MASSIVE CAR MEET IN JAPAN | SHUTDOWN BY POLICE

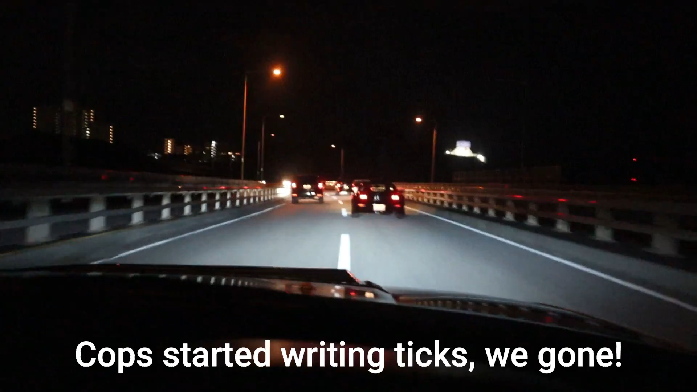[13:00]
You always see some really cool cars on the way home. In front of us is the FDRX7. I'm trying to get up next to them. Check this car out a little bit.
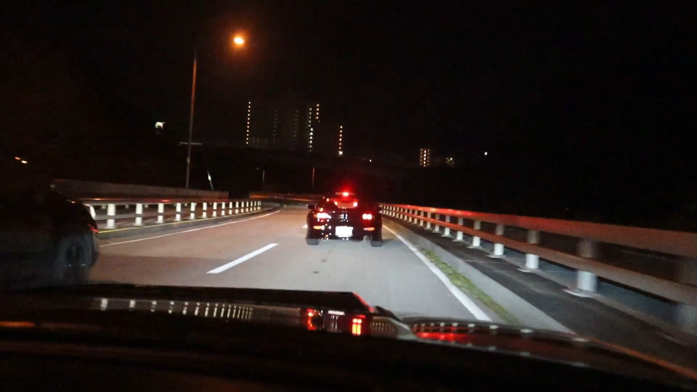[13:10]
Oh. About to do a tunnel pull, I bet. Right into a tunnel, so he's probably about to do a pull.